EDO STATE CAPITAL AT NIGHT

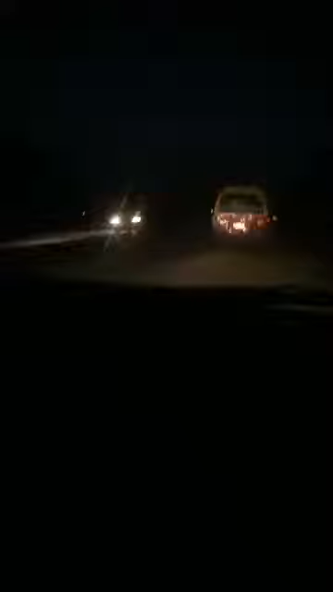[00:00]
this is a door at night as you guys can see this boss behind me they don't have high light no no headlight and no no no no brick light you see as you can see all of them just to have a look at it no brick light and no headlight and they are driving in darkness and do at night no don't have a look at all these
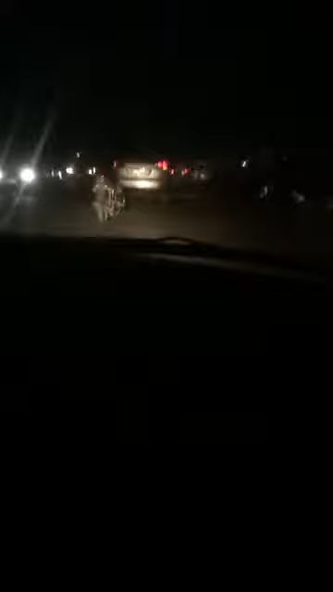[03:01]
see this one now is break down people are coming out of it
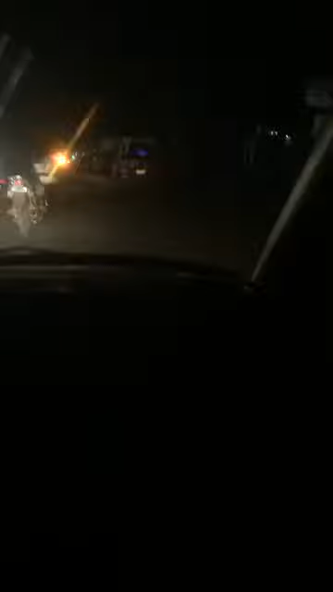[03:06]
there's no headlight no brake light look at all of them it's a society what's that i tell people the life we live is what we make out of it and people think i'm joking look at all the cars passing through me there's no headlight on it no headlight and no brake light all the transporter we have in there do see it's a pity to see mr pitch fall into a pitch and nobody pity for him